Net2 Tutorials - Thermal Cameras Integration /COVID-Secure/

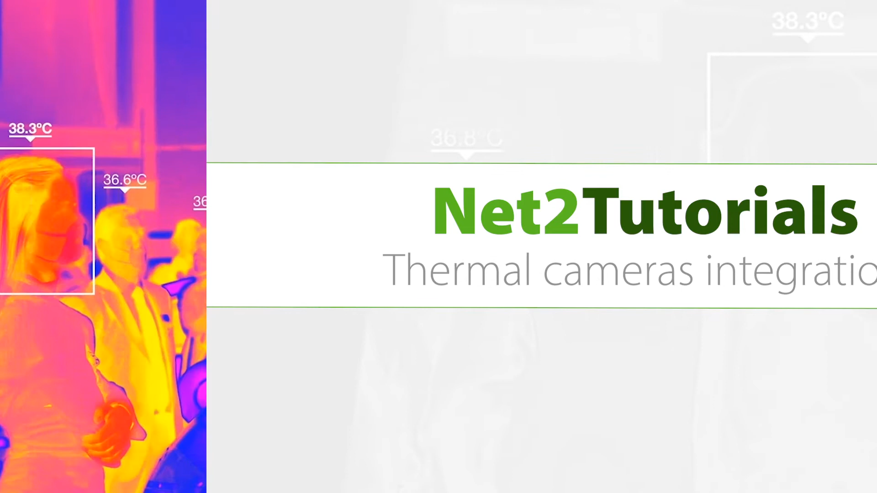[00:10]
access based on the user's temperature in order to support a COVID secure environment. Currently in the industry thermal cameras are seeing significant rise in
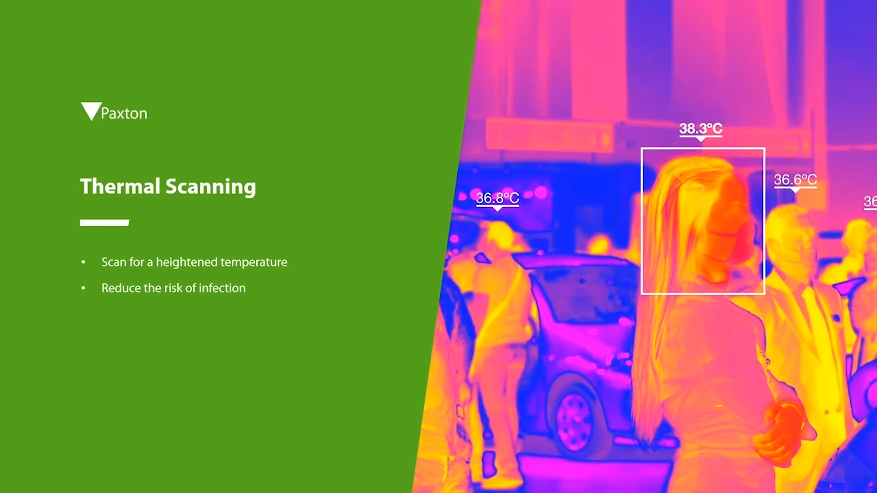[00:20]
demand directly due to the symptom associated with COVID-19 of a consistently raised temperature. It is very important to iterate at this point that thermal scanning alone does not address any of the government guidelines.